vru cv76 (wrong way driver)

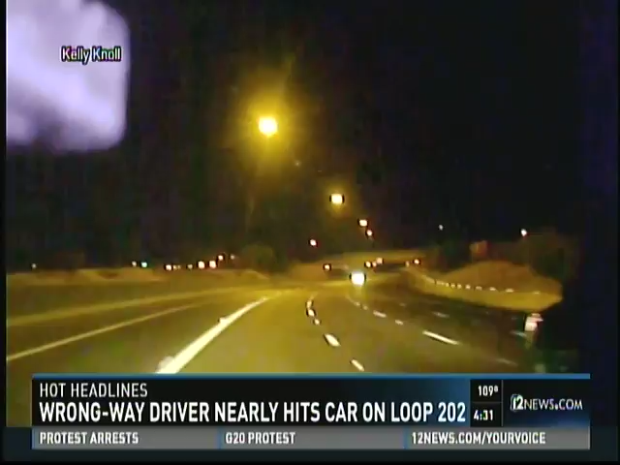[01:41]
Long-way driver. Suddenly, oh my goodness, look at that. You see there those headlights coming into view as another car heads straight toward him. He swerved one lane to the right just ahead of the car. He passed, narrowly avoiding the crash. We do not have any reports, thankfully, that anybody was hit by that driver. We'll hear from the man who survived this ordeal. That's ahead on 12 News at 5.